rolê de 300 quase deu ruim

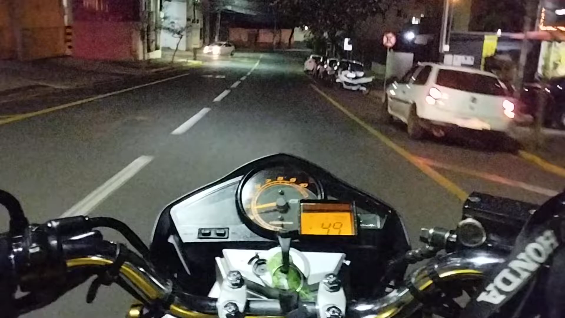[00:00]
A trilha não deu bom hoje, teve que voltar de CB300.
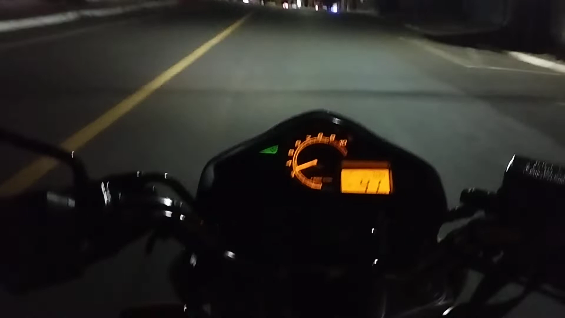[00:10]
Durou o painel marcando sem nada de gasolina. Vou colocar uma gasolina depois. Esquecido. Desgraça!